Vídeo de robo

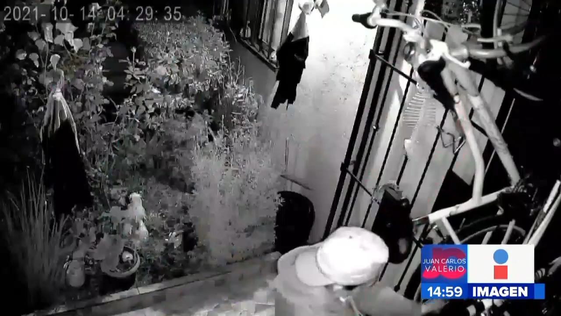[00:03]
Cámaras de seguridad grabaron el momento en el que dos sujetos se robaron dos bicicletas de una calle en la vivienda que se ubica en la calle 5 Norte y que corresponde a la colonia La Libertad. Ahí tienen las imágenes. En un par de minutos los delincuentes rompieron las cadenas que ataban las bicicletas a esta estructura metálica y lograron escapar con ellas.
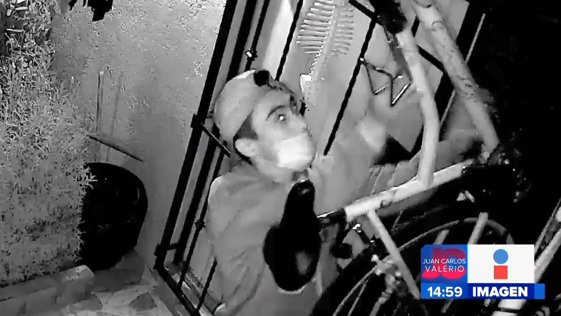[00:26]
Ahí está la fotografía. Si lo llegan a reconocer, de repente trabajan en la misma zona y hacen lo mismo, denúncien.